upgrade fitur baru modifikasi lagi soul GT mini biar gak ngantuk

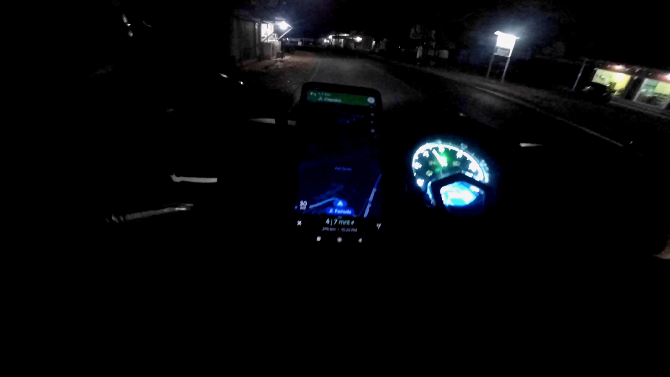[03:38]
motor saya ini dengan google map saya cocokkan ini dia
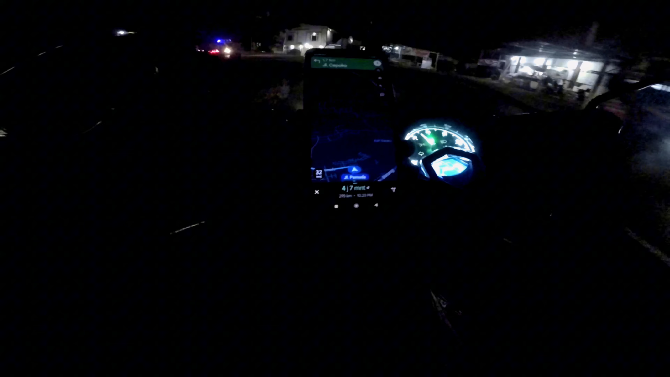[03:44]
selisihnya itu tidak banyak ya sekitar 7 angka misalkan di maps itu
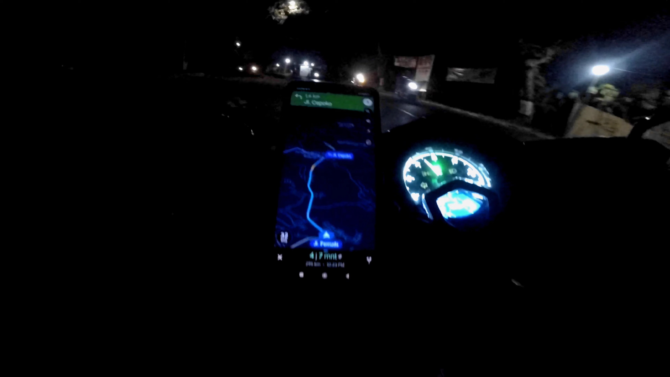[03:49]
37 di motor speedometer saya itu 30 km jadi
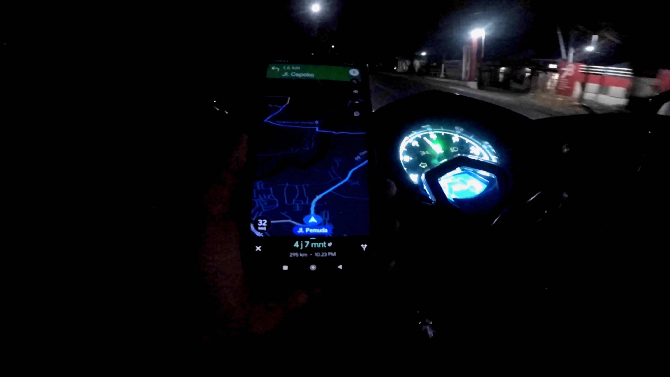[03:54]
kurasa speedometer ini cukup worth it ya dan disini